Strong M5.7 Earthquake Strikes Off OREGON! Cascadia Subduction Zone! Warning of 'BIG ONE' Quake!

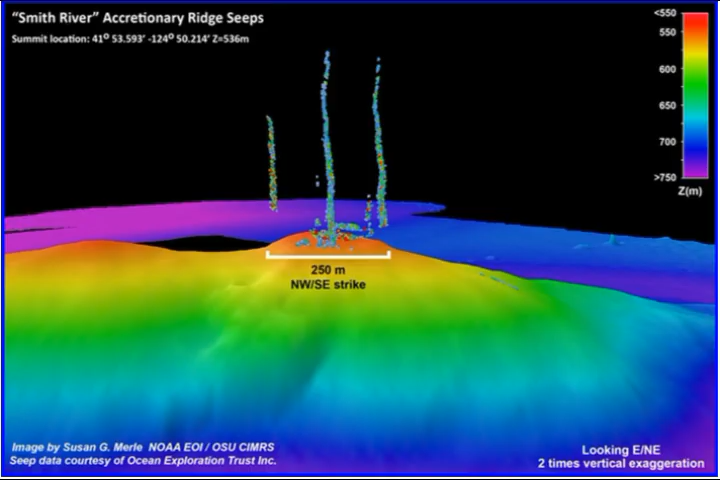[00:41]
This is the area of the Cascadia subduction zone that we have underwater methane volcanoes as well and the area was the Blanco Fracture Zone above the Mendocino Fracture Zone.